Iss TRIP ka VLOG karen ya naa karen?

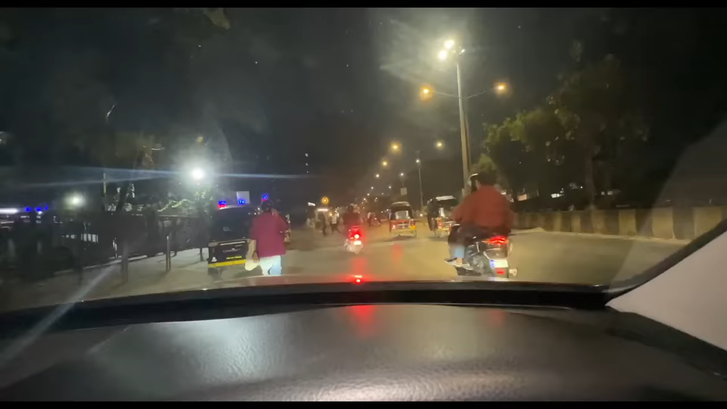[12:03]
देखो इसको रोड क्रॉस करने की क्या जरूरत थी जब मेरे को देख लिया।